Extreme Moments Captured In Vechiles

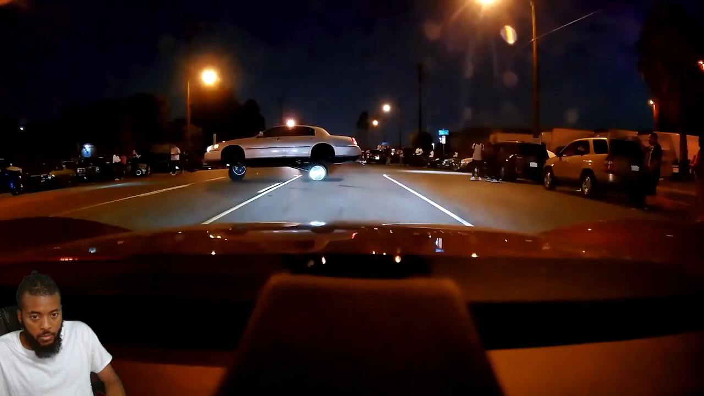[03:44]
imagine cruising down the road and seeing someone who boosts their car like this it's a fantastic sight to watch but from a distance this driver put his life at risk to get the other road users entertained good thing good thing we got a glimpse of it wow drive in